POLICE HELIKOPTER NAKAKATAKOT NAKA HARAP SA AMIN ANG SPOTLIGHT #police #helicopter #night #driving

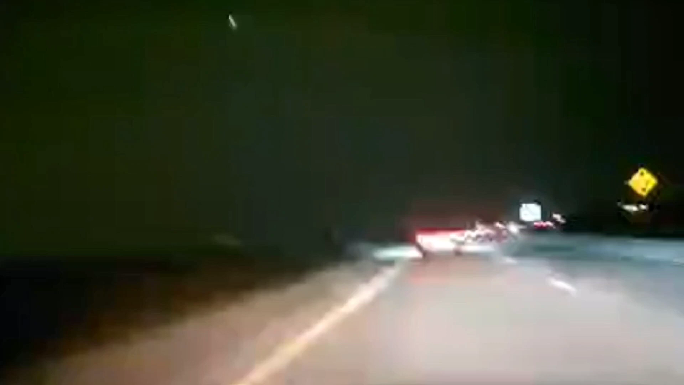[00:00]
Ano yung uhanan may helicopter! Ang helicopter! Ayan may flashlight on na tayo! Ayun na! Ayan na! Paya may next! Ayun may flashlight on na! Ang ilig ko!
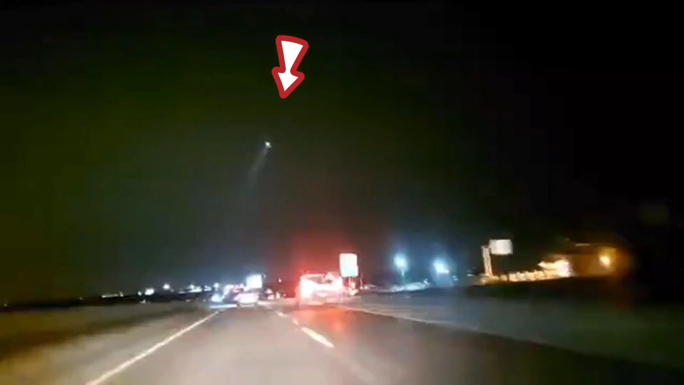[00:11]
Dito sa atin nakaano yun! Alas ako maumayas ako so na may awit na kami!
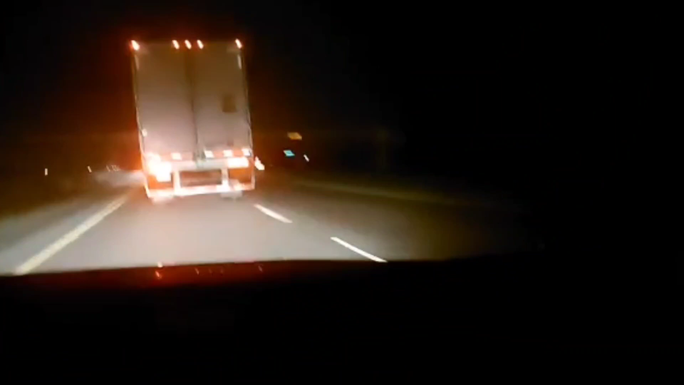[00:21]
Bakit cheap mo nalit mo? Ano ganyan yung mga truck pinsan! Hindi, mga ha-hay. Hindi kaya nga. Hindi kaya nga. Diba? Misan, bigla na lang sila gumaganyan-ganyan. Ah, gusto nila, gusto niya mag-overtake doon sa date ng truck. Oh, nakalay ba yan d'y? Oo, nakalay. Oh! Oh! Ayan na! Karera! Karera ng truck!
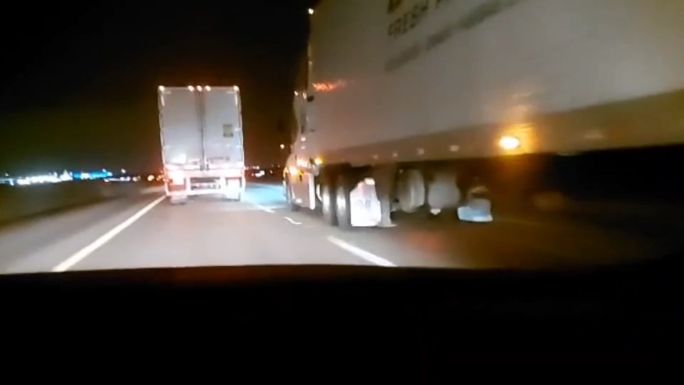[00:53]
Ayan na po, nasa gitna po kami ng mga truck! Ayan po, nasa gitna po kami ng truck! Ayan na guys! Dapat lagi sila sa kanan lang. Yun nga eh. Tinapawa siya o. Ayaw niya talaga pumunta sa ano eh. Kasi ang laki. Laki nila eh. Kaya hintayin natin silang... Kaya hintayin natin yung truck mag-kanan. Kasi baka biglang kumanan. Tapos...
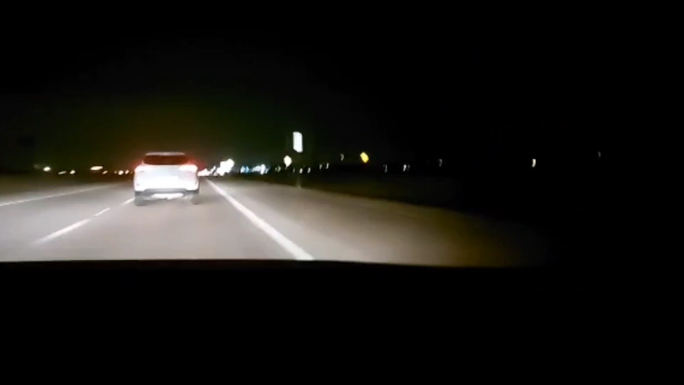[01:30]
Kanina pinapasok ko siya diba? Oo. Di na ako papayod ngayon. Kung kailan na sa kanan ako, dun siya kakanan uli. Eh! Huwag ka na! Di ba nagsignal siya? Tingnan mo hindi siya nagsisignal ngayon. Oo. Inaasal lang yata tayo dahi. Hindi ako. Nasinga tayo mababuhay. Di ba kung tingnan mo hindi nga tumanan pero nung nakita niya pa kanan na kakanan din siya. Nakaasal lang po. Kakanan mo pa yung plank tamper.